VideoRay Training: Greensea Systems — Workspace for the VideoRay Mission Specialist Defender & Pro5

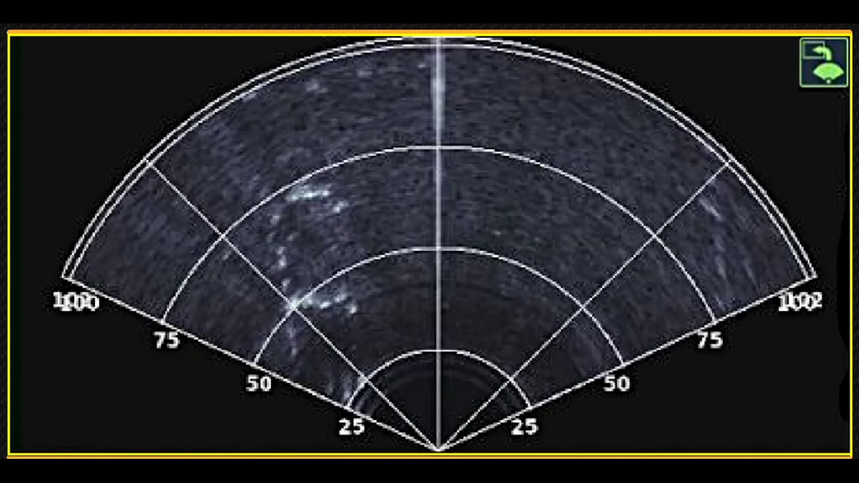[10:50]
Sonar settings can be changed in the sonar control tab, which we will discuss shortly. The video view is also a display only view.